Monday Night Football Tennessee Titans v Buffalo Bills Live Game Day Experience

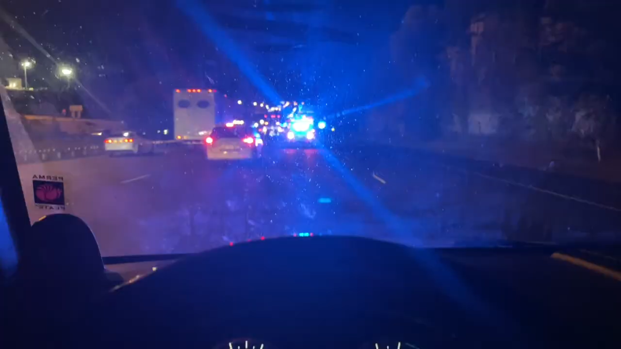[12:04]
Behind all the Bills buses heading for the airport. Sad flight back for this team. Goodbye, Buffalo. Goodbye, Buffalo. Go to the airport and go on home. Goodbye, Buffalo. You tried your best.